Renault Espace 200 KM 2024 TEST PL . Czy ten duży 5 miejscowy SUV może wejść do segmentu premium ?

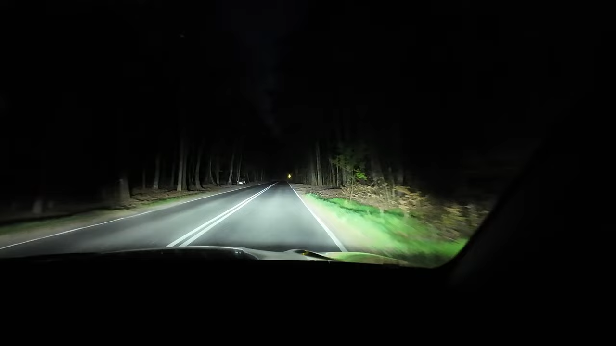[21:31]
Czas w takim razie zweryfikować, jak działają w nowym Renault e-Space reflektory LED. Począwszy od wersji Esprit Alpine, jest możliwość zamówienia w opcji, za 4000 zł, reflektory Matrix Vision. W tej technologii część wiązki jest częściowo wygaszana, żeby nie oślepiać innych kierowców jadących z naprzeciwka. Pozostała część wiązki świeci z dużą mocą.
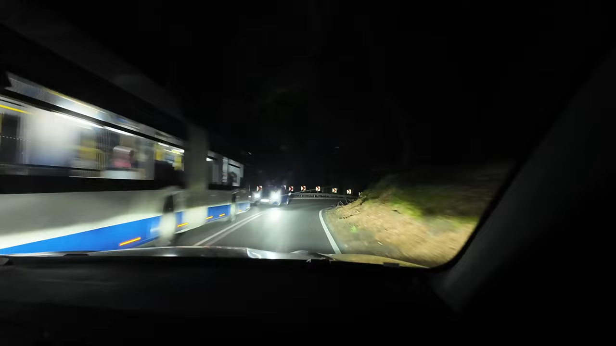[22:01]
Można to doskonale zaobserwować w teście, który zrobiłem. Moim zdaniem reflektory świecą genialnie. Należy się pochwała dla Renault. Jeśli też tak uważasz, daj kciuk w górę. Muszę przyznać, że zawieszenie jest bardzo komfortowe. Z pewnością ma na to wpływ wielowahaczowa tylna oś wraz z czterema kołami skrętnymi oraz spory rozstaw w osi.